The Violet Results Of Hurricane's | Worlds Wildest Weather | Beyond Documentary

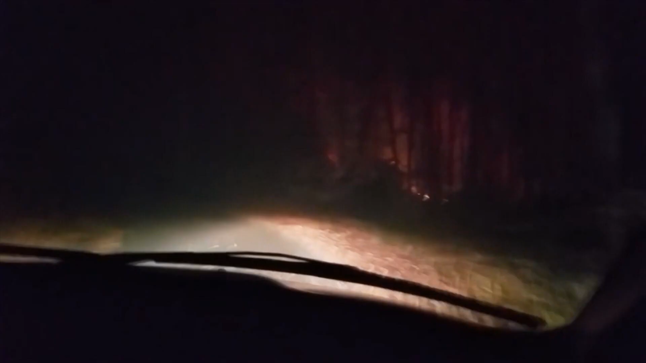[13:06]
Michael and Anthony now had to navigate 4 miles of treacherous mountain road to try and get to safety.